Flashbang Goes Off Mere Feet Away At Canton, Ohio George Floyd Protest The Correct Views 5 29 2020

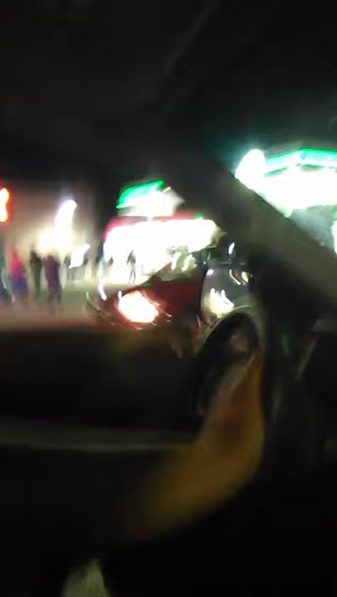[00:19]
this started at 6, and it is currently 10:43, so not exactly a huge protest, but we may drive by other areas to see what we see. Hello, Trish, when you see this.
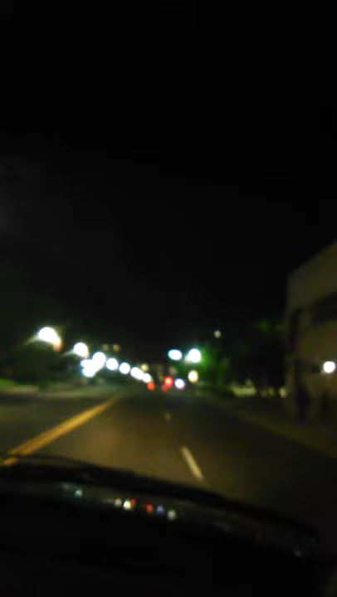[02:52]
Okay, I did think that there was something going on downtown, but in the actual downtown square, and we are on the way to it. One more attempt at cleaning the screen, friends. Don't tune away, don't tune away.